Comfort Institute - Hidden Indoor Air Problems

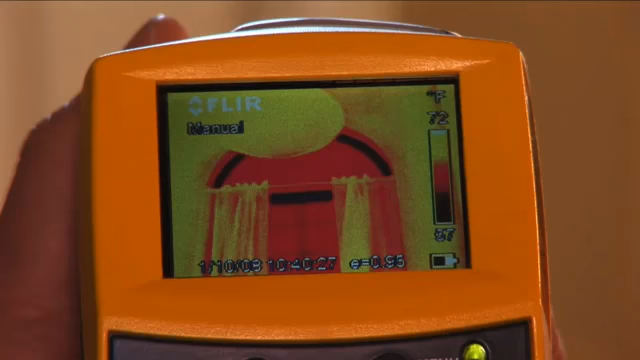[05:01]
On screen: scale top 72°F
If temperature conditions permit, some contractors will also use an infrared thermographic camera to detect energy-wasting hidden problems that are causing hot or cold spots or high utility bills.